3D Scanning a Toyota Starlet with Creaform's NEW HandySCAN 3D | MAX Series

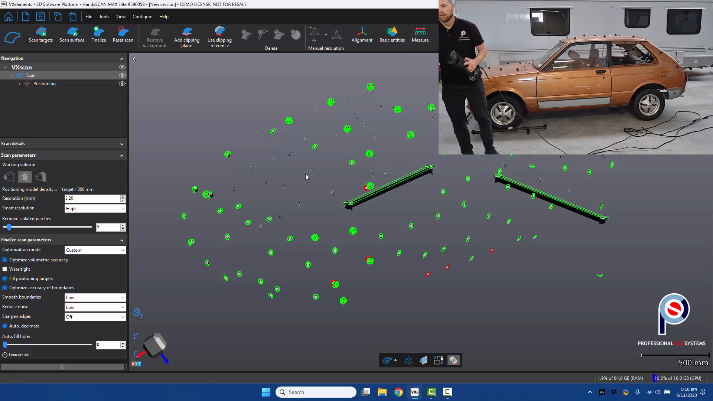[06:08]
So I'm now going to hold the button down again on the back of the scanner and that actually starts the scan session.
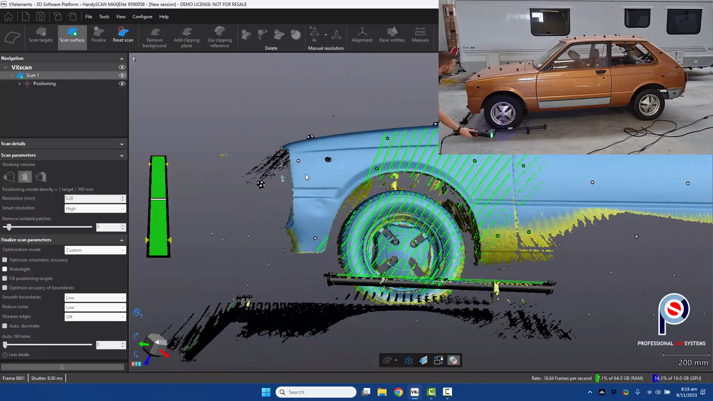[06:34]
So you always want to be looking at targets for it to work.
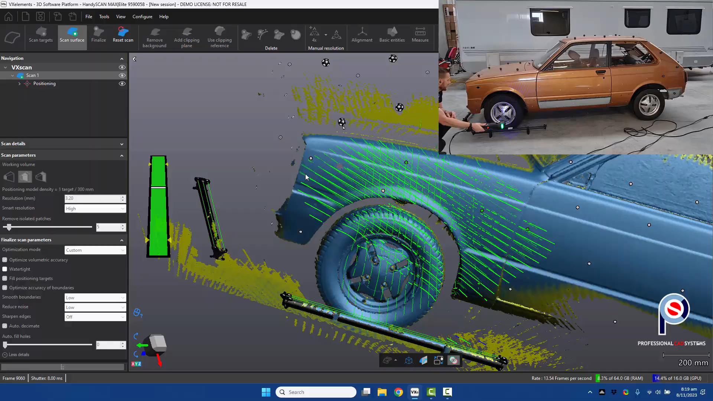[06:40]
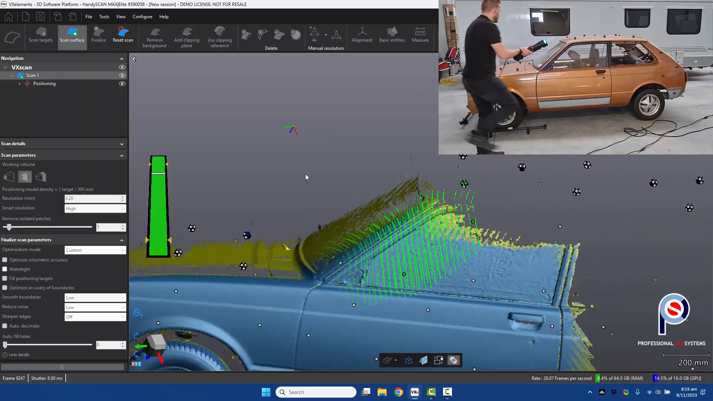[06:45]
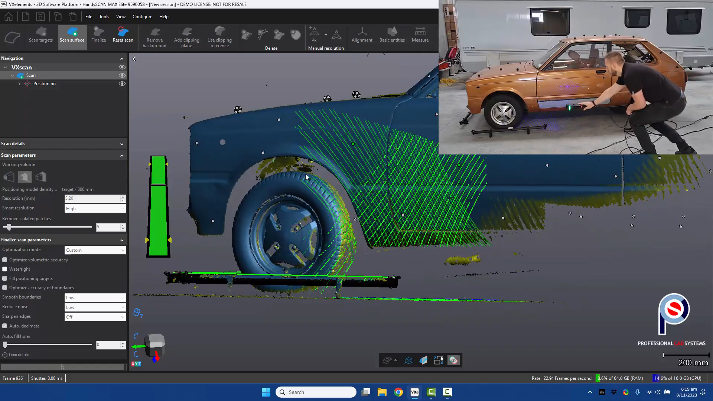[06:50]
And I could stand actually quite a bit further away.
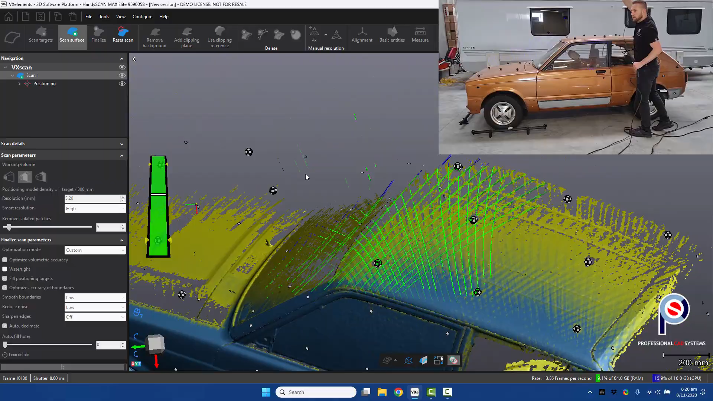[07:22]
So the golden areas on the scan that is basically the smart resolution at play. So the more and more you go over the part it will go blue from gold.
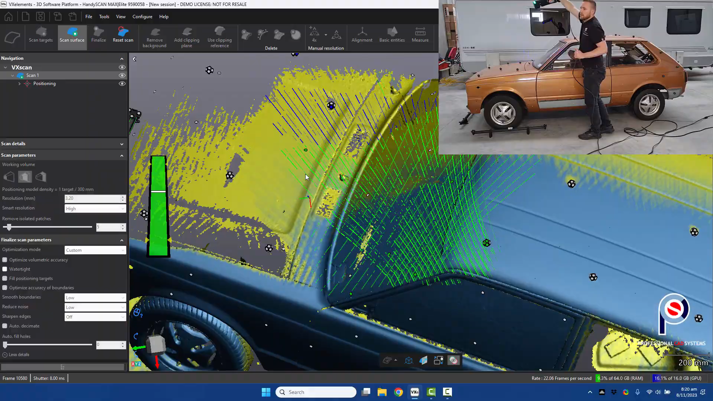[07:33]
And that means that you've achieved the highest resolution for the sittings that you've used.
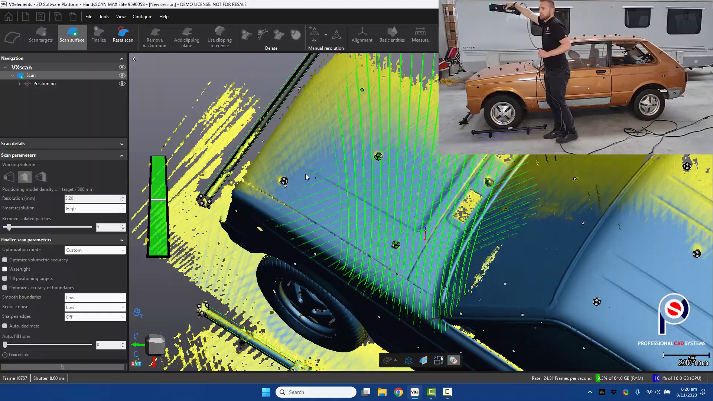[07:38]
So for example,
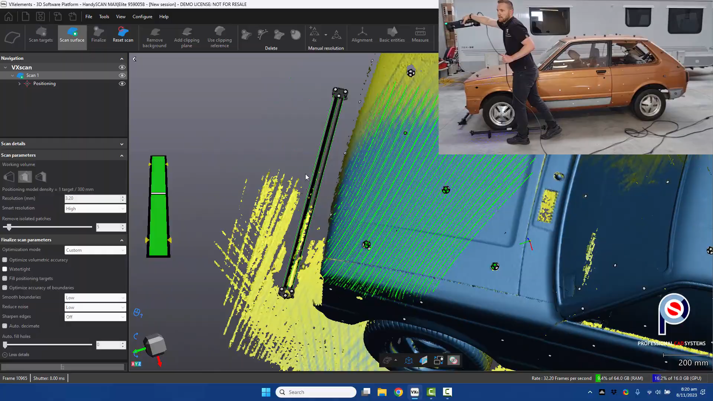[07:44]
3.2mm resolution with smart resolution sit to high.
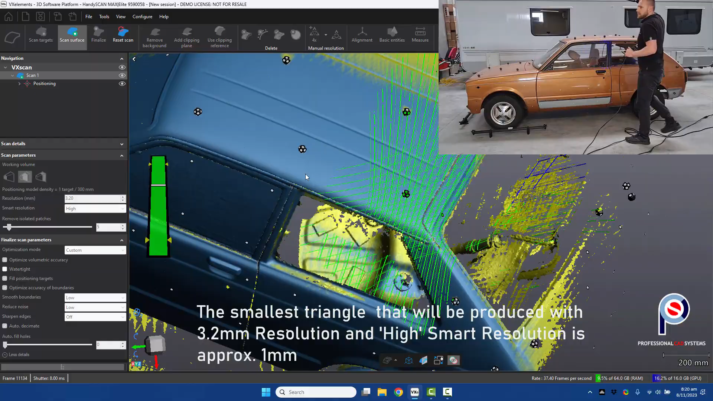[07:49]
The smallest detail you can capture is about a third of your resolution sitting.
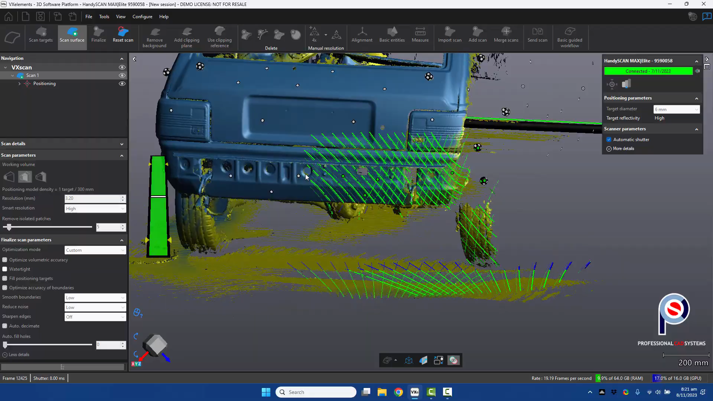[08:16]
And you can zoom in on the software.
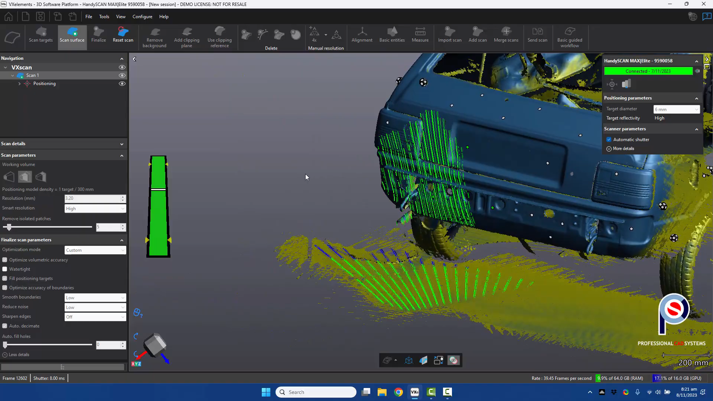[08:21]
So if I hold the up button down on the back of the scanner, I can zoom in and click the screen and see a little bit closer.
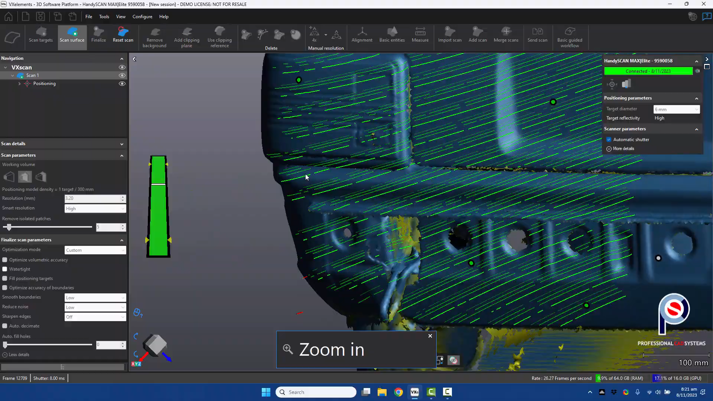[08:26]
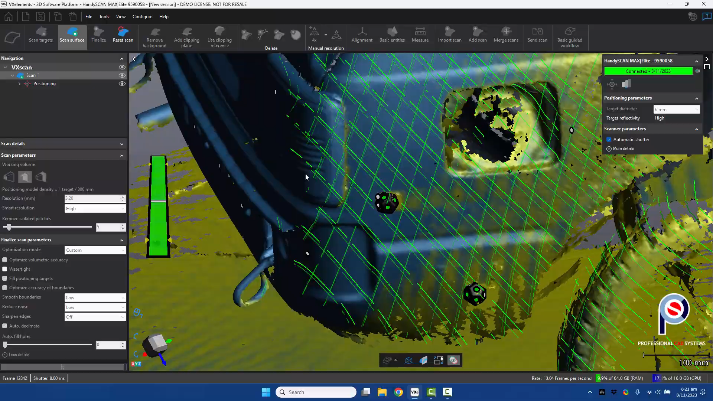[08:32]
And just look at the sheer speed of the handy scan max.
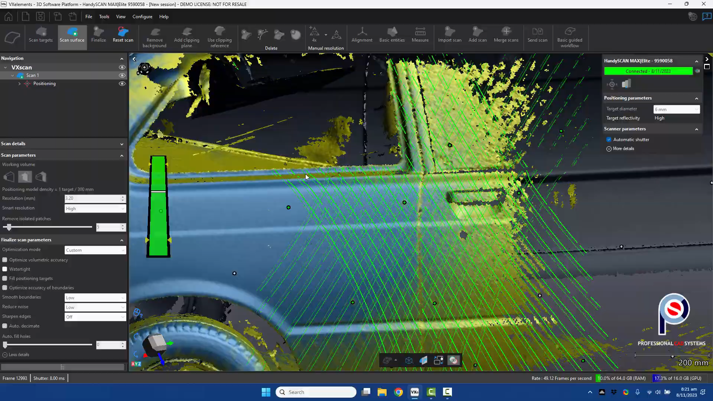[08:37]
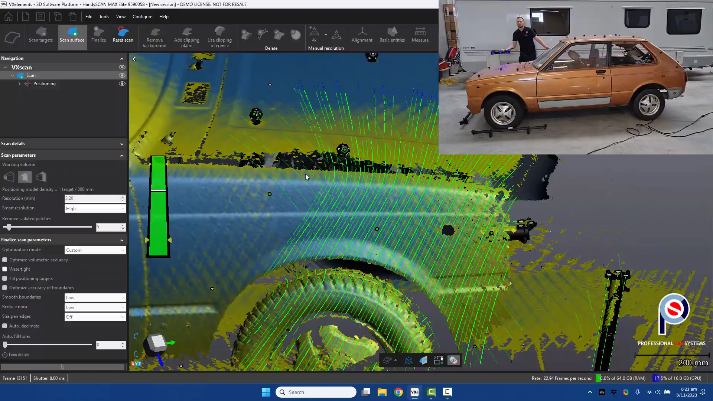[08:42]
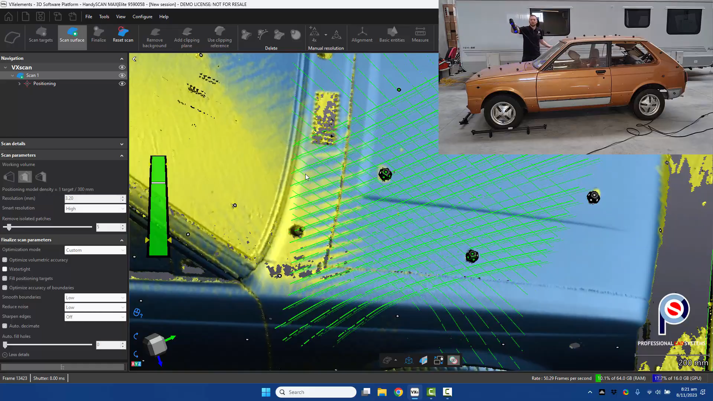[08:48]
And it seems they can even scan glass, which is just incredible.
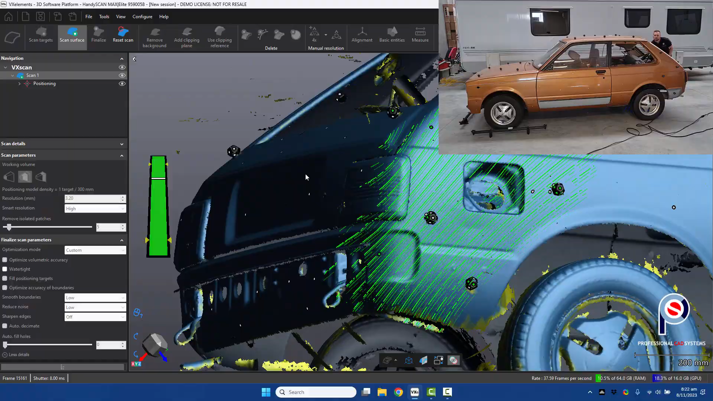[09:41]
Let's grab myself some more cable. So what's cool is that the Henderscan Max comes with an 8 meter and a 16 meter cable.
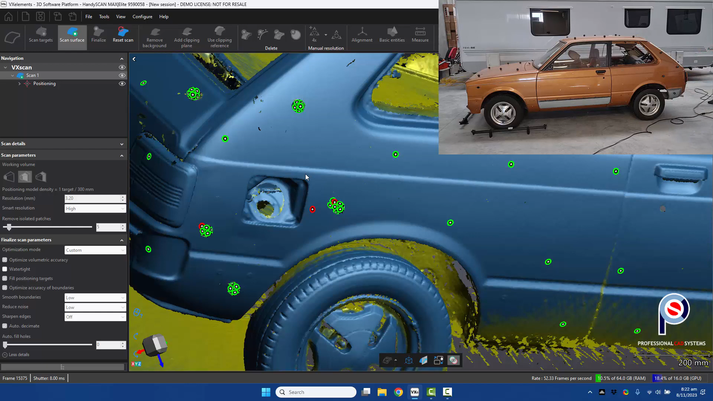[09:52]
So you can obviously choose which cable you would like to use for the project.
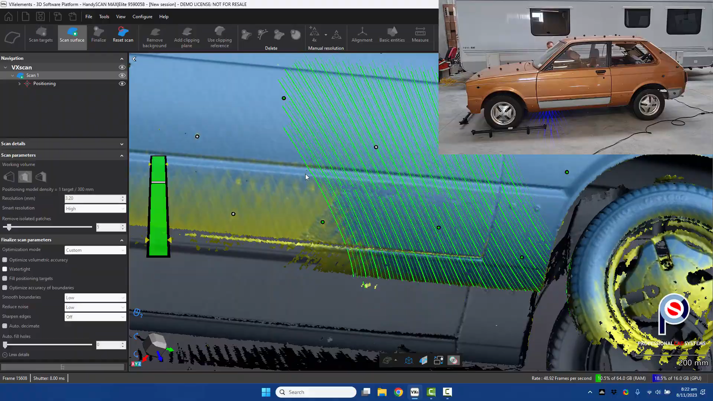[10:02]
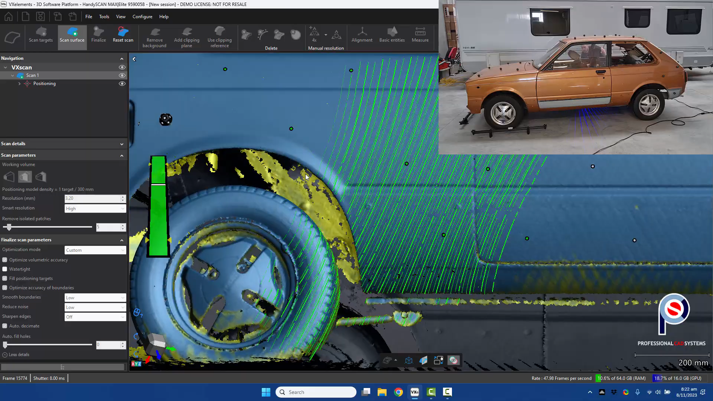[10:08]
And I probably should have put a few targets on the wheels just to make it a little bit easier for me. But what is cool is that you could, if you really needed to, you could add some targets after the fact. Thank you. Thank you.